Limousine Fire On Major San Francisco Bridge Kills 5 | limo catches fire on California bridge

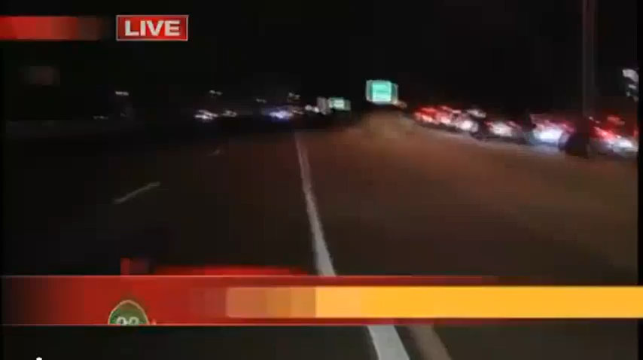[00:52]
Rescue crews are still working on the highway, which is why the cars are not allowed to be going in that direction.